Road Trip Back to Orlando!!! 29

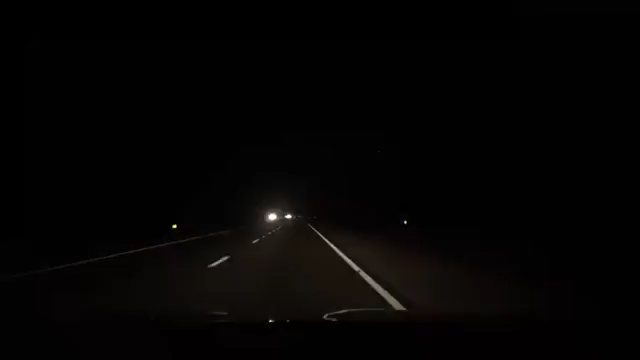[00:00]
trailer with absolutely no lights. Got some little bit of reflecting going on, but eastbound, watch out.